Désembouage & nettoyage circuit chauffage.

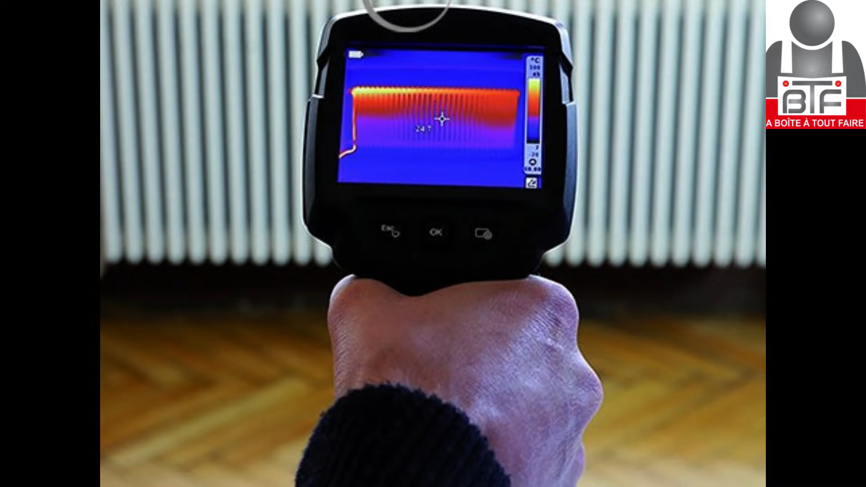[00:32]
Un diagnostic à la caméra thermique permet de mettre en évidence la perte d'efficacité des radiateurs. Les zones bleues montrent les parties froides, signe que l'eau chauffée ne circule plus.